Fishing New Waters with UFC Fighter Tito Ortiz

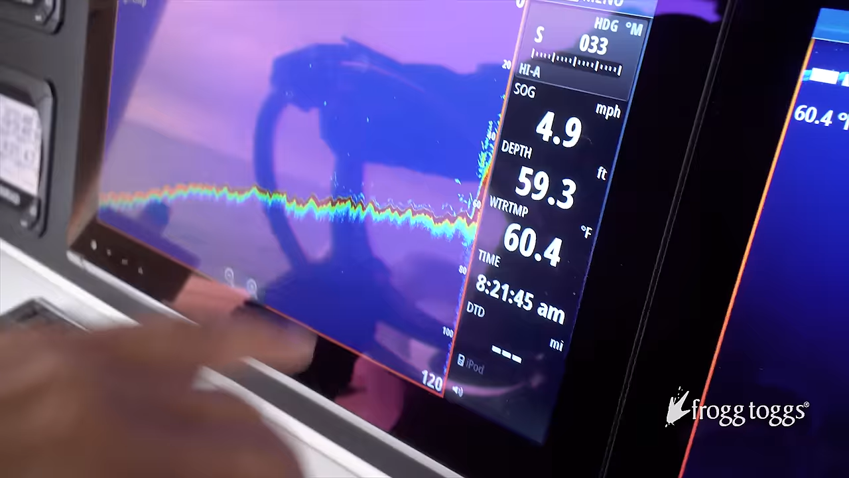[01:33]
On screen: depth 59.3 ft, water 60.4°F, speed 4.9 mph
See that rock right there? See it? It's loaded though. Lots of fish on it.
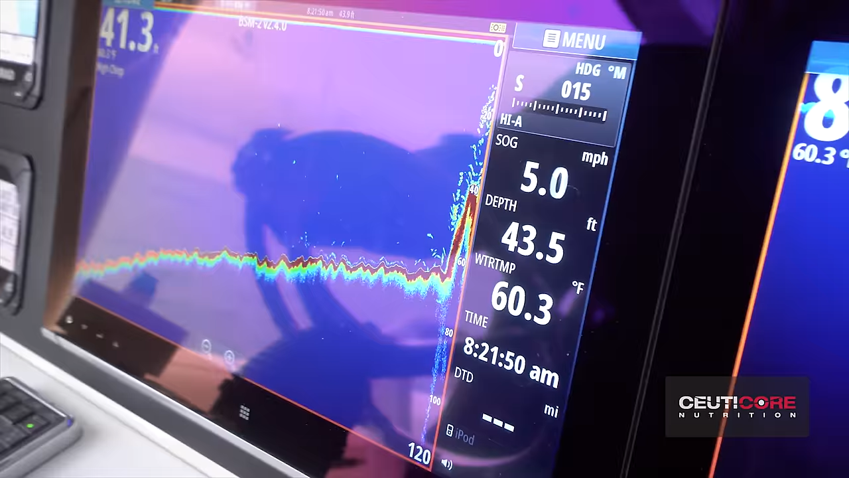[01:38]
On screen: depth 43.5 ft, water 60.3°F, speed 5.0 mph
Right on top of it. Look at that. This is the live squid, okay?